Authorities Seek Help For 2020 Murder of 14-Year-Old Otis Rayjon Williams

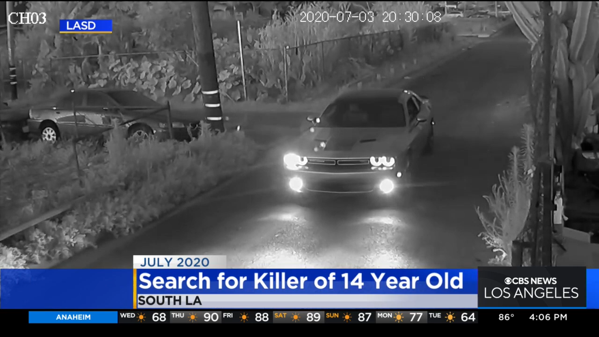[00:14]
Newly released security video shows the moments that 14-year-old Otis Rajon Williams was shot and killed on a Friday night in July of 2020. He was walking to a market just listening to his music when he was gunned
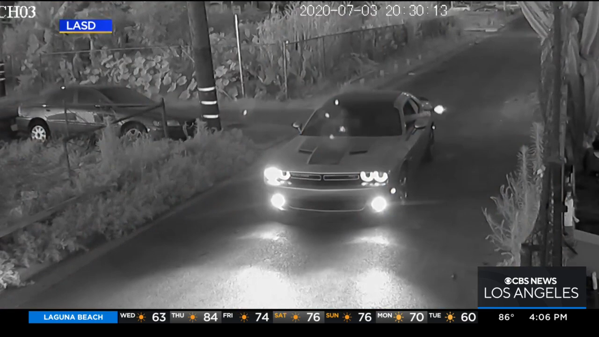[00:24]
down for no apparent reason other than being in the wrong place at the wrong time. Me and my family, we're still mourning. We just can't stop thinking about him.
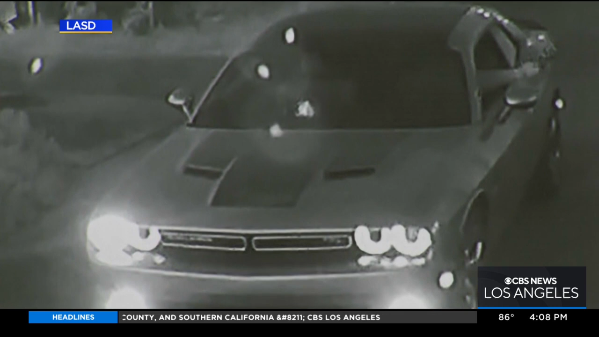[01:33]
It also had a rear spoiler, but no front license plate. A $10,000 reward has expired, but investigators are hoping, Juan, that it gets renewed.